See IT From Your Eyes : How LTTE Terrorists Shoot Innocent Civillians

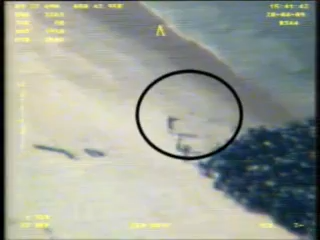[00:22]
This video footage shows how the terrorists hauled a large group of civilians at gunpoint to stop them crossing over to the cleared areas.